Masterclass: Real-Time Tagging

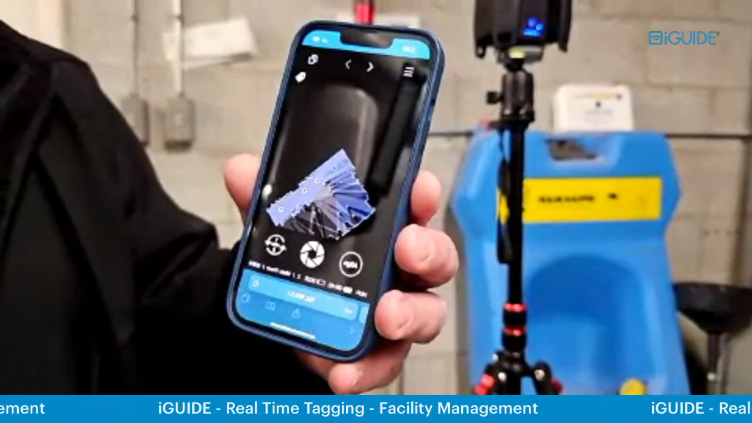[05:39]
so those four triangular dots that you're seeing are just the four positions
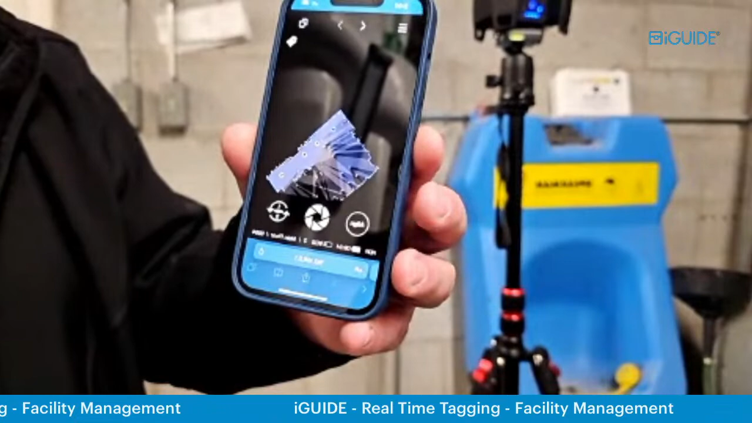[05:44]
that i've taken so what we've added that's kind of brand new is up in the top right corner you'll
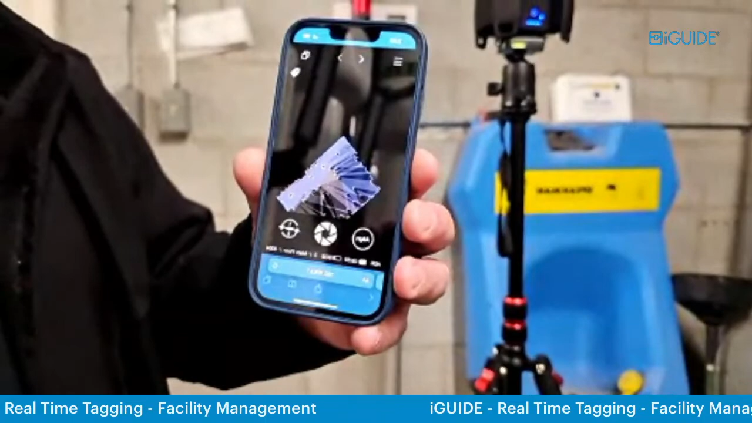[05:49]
see a tag it's the same kind of icon that's in the if you were to add them in post
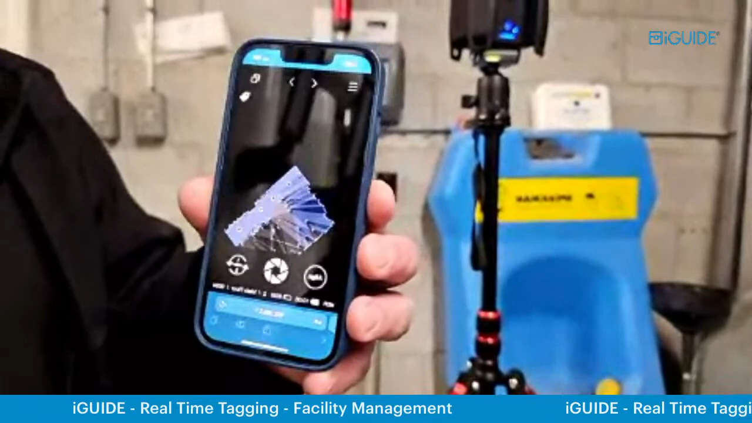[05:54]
is i'm just going to go ahead and press that button and this is again